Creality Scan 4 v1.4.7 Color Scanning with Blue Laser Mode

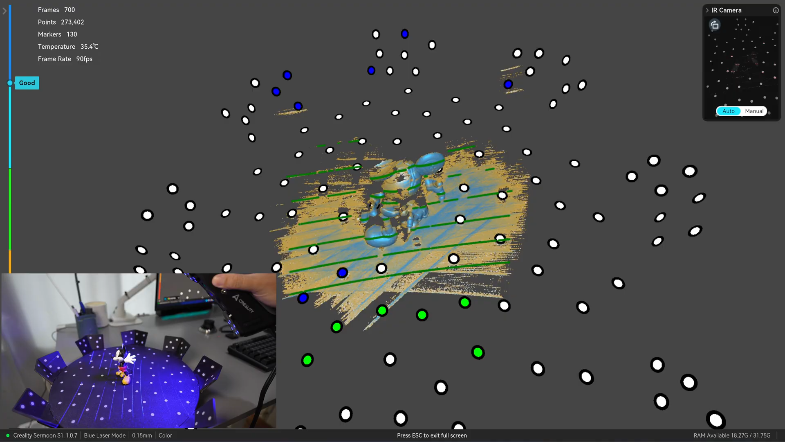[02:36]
If you look at the bottom of the screen, there's a tab. It says color next to the resolution.
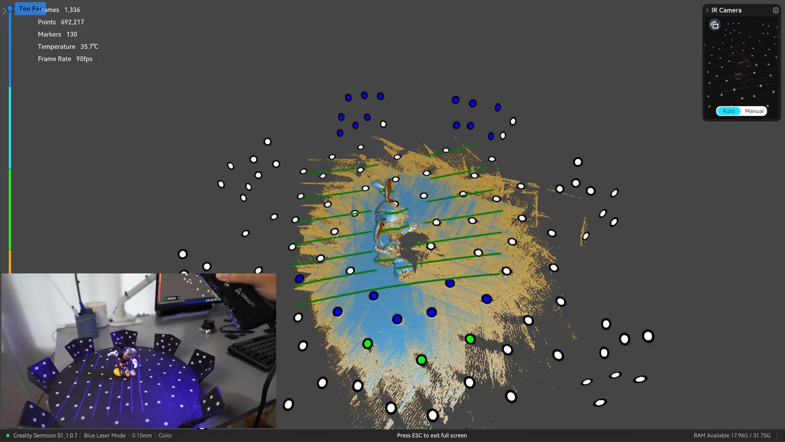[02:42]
It means that this scan you have a color information. This process is the same for the left.
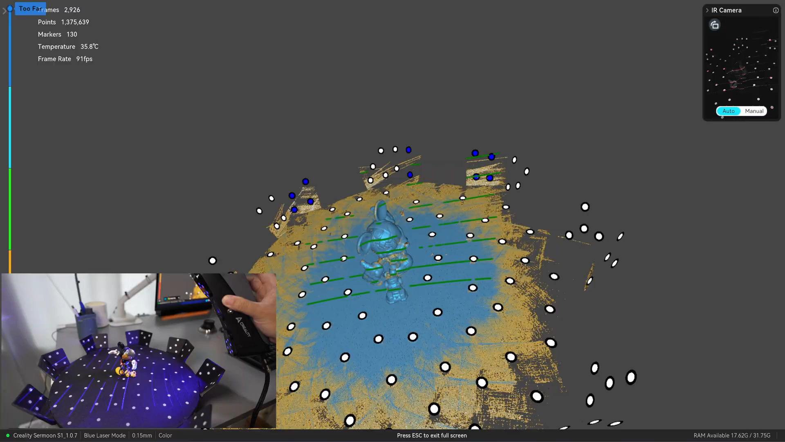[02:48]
I have already tried. Okay and it's done.
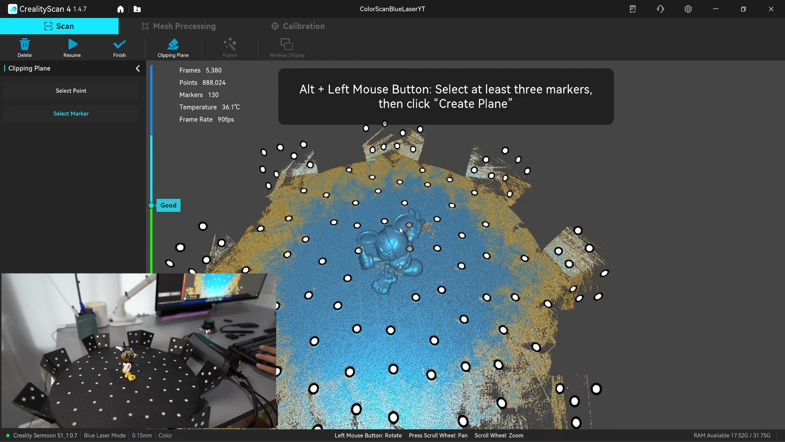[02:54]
And next I'm going to clipping the plane. Same as usual.
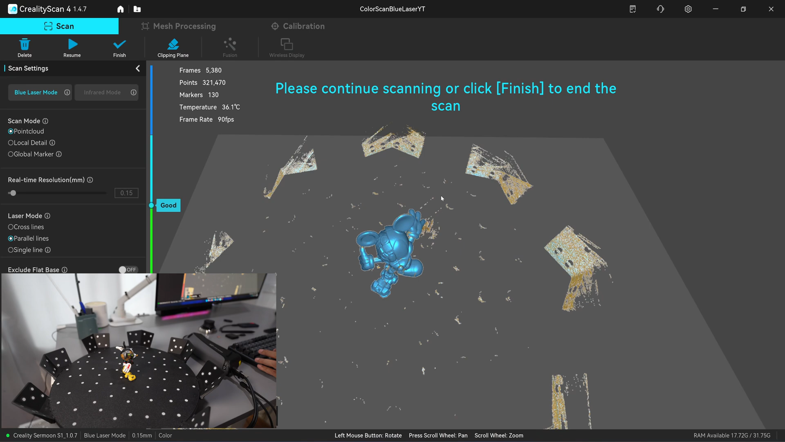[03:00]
Click on finish. Okay I'm going to move to the next scan. I have to do the same.
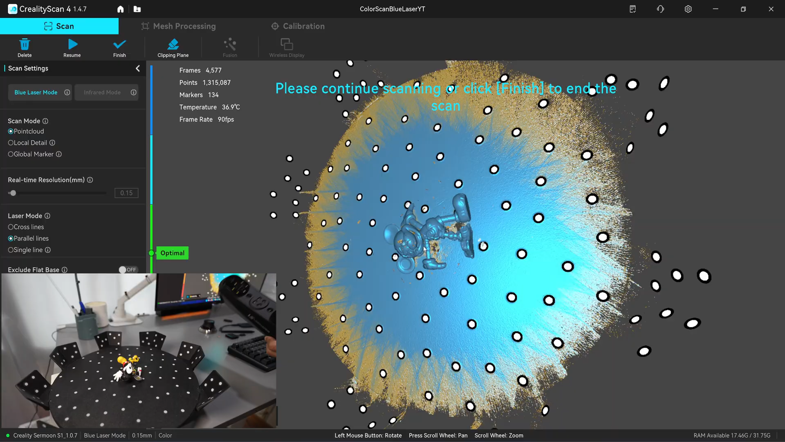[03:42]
Okay so it's done. Okay the final scan. So mainly you need to look at the RGB preview windows.
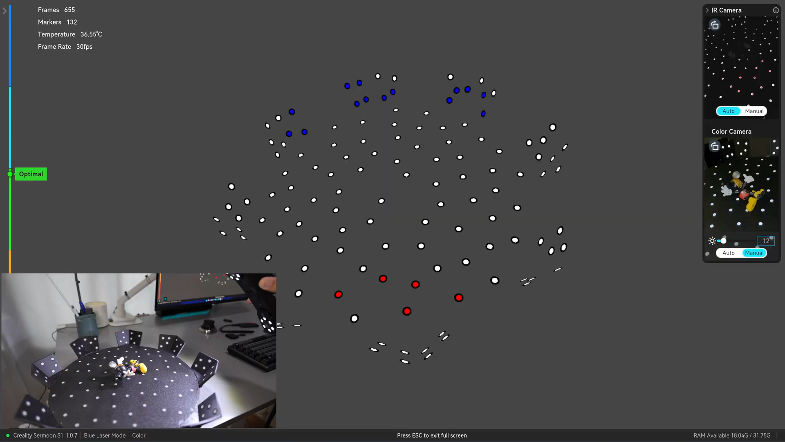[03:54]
The color camera windows for scanning the color. So the the smoothness one has been released for three months.
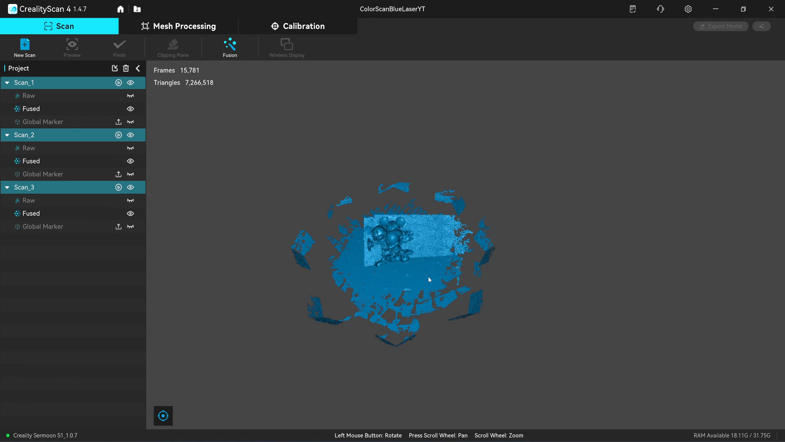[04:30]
Okay after fusing the point cloud, the turntable, some part of the turntable will come back if you scan with the color.
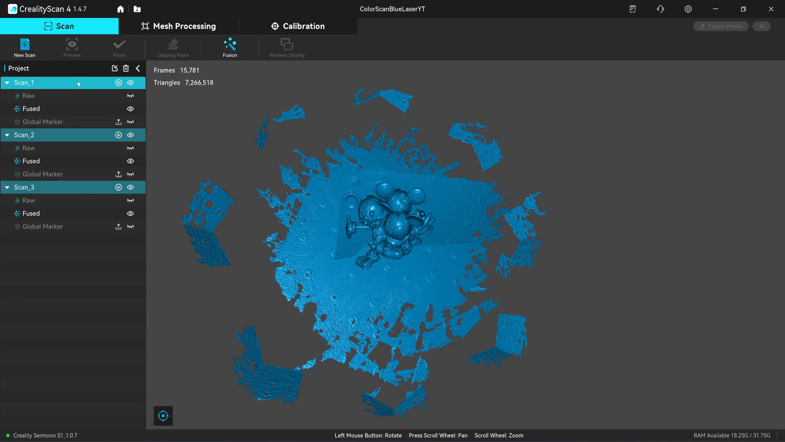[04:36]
So you need to delete it manually. So the plane clipping is not working with the color scanned.